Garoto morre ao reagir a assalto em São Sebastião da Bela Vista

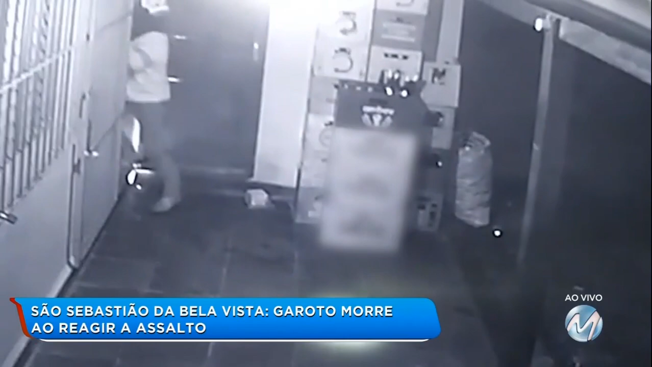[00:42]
Foi aí que um deles acertou um tiro na cabeça do adolescente. Vamos ver a reportagem da Juliana Coleta. Balança aí. Encapuzado e com a arma nas mãos, um dos assaltantes entra no bar. Ele empurra uma das vítimas, que pede calma. O comparsa já está lá dentro. Guilherme vai pra cima do criminoso e tenta tirar a arma do assaltante. Enquanto o pai, com um pedaço de pau, tenta arrender o outro bandido. Guilherme e um dos criminosos saem do alcance das câmeras.